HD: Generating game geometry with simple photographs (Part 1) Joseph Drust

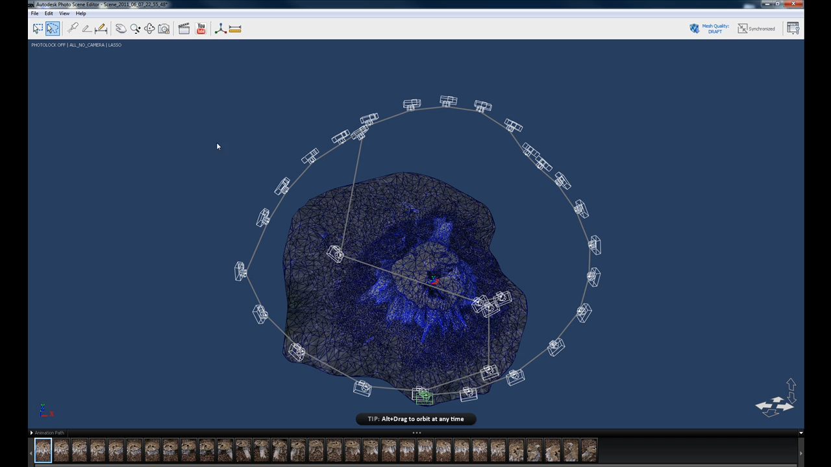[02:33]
And basically what this means is that you have the option here to select or deselect areas on the surface of this mesh to tell the program which objects you want occluded from the final calculation. So just going to OK to that. And then we're going to go up here to the actual move, rotate icon here. It's going to rotate around the scene a little bit so you can kind of see what it's doing.
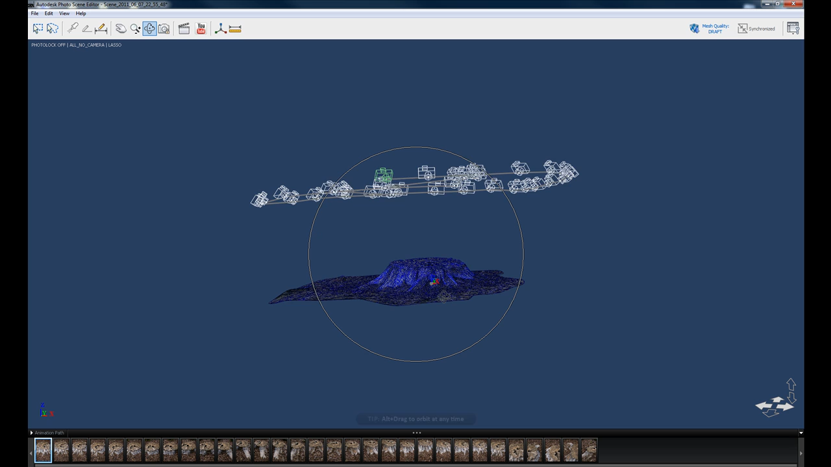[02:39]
As you can see, it's taken all these photos and created 3D geometry out of it. Now, all the photos down here are loaded. And as you can see, they're represented by these camera icons that are circling around the actual object. Now, this line that's coming from these cameras shows you how the photos were taken. So the start photo was taken from right here and you can see it continues all the way around the line. And then I came back up and took a few here and one here. Now, if you want to see what any of those photos look like,
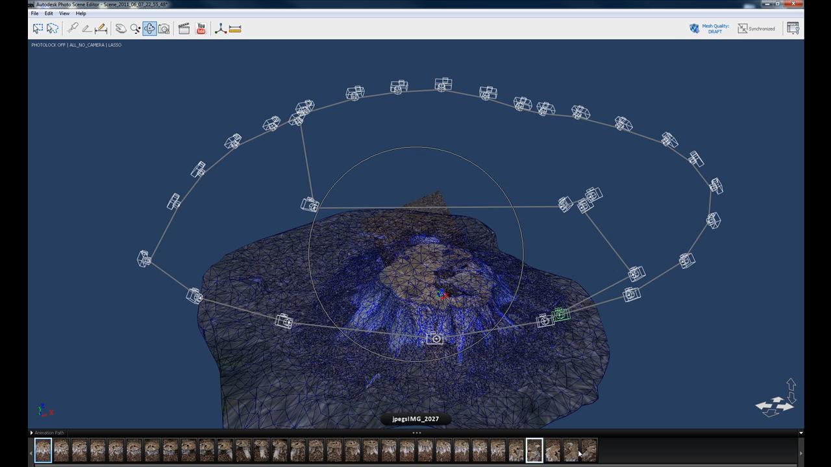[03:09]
you can kind of scrub on the bottom and you can actually see how it's highlighting the mesh as to where these photos fit together to create the geometry. If you have something in your scene that you don't want, so like if I didn't want this area over here, now is the time that you select the stuff you want to generate. So if I only wanted this section here or say just like this limb, I just would take this little tool here, the lasso tool, and just select that part. When I hit this mesh quality up here and change it to the final draft that I want done or the final production quality, it's only going to do the part I have selected.
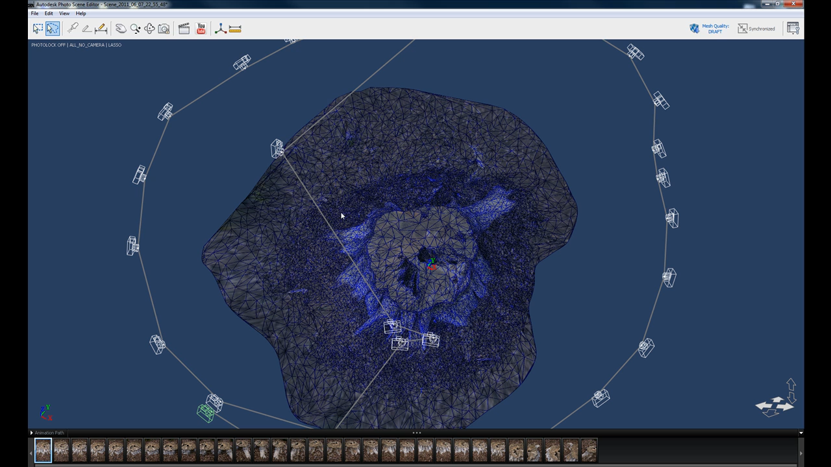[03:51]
So since I want this whole base generated, I'm just going to deselect everything and just make sure none of it is selected right now. But if you end up with a lot of artifacts outside the space or stuff that looks really weird, just select the stuff you want and then click this button. So now we're going to come up here to where it says mesh quality draft. And we're going to click that and an option box will come up and it'll ask you what kind of quality you want to output. Mobile, Standard, or Maximum. Now Standard resolution is about 120,000 triangles and Maximum is about 500,000 triangles. I haven't done a test with Mobile so I'm not sure how many triangles it actually would be, but Standard and Maximum work pretty well.
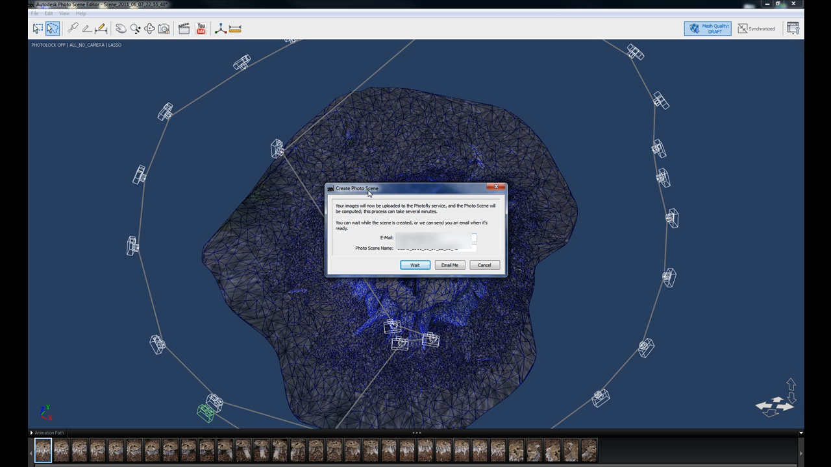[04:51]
If I had a part selected on the mesh, it would only do that part. And so it's telling me now that no selection was made, so the entire photo scene would be processed. And that's fine. So I'm just going to hit OK. And then of course it has you to create the scene again and ask for your email because it will send you an email reminder if you don't want to wait for this. For this tutorial again, I'm just going to click Wait. And now you can see it goes back to the scene editor up here.